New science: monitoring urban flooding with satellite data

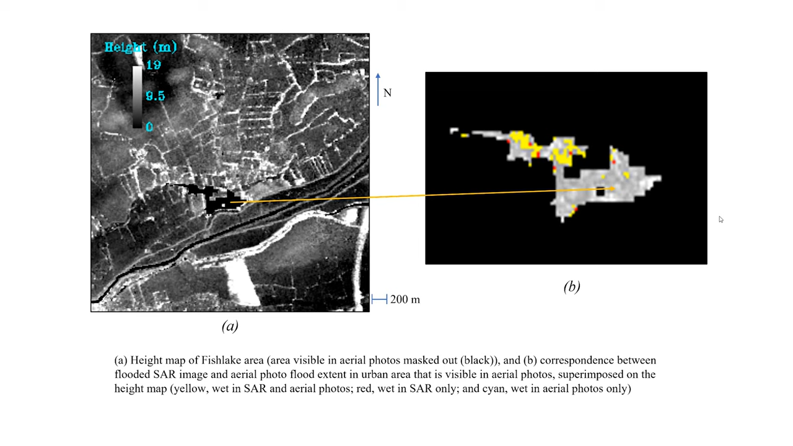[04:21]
So, yellow is wet in the SAR in the aerial photos, red is wet in the SAR only. The flood detection rate was 100%, with a false alarm rate of 8%. So, the method has worked well in this example, though the accuracy does fall off when you have denser housing.